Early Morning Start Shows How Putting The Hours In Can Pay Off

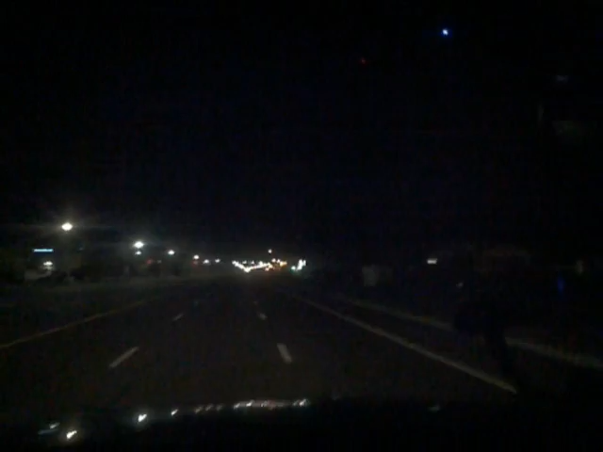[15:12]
Ain't nothing but cops and other repo men out this time of the night. Makes traveling around a lot nicer. Get to places a lot quicker. It's the witching hour.